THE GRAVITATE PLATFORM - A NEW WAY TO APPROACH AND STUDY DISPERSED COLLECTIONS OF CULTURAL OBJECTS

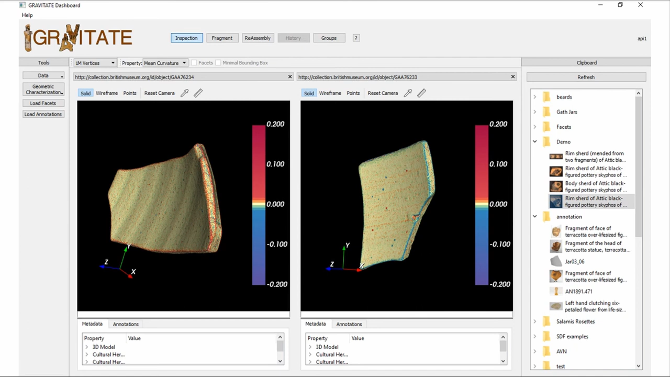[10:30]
For example, this is useful if you want to study production techniques because it highlights, for example, all the tiny lines that are created when something is made on a wheel, for example.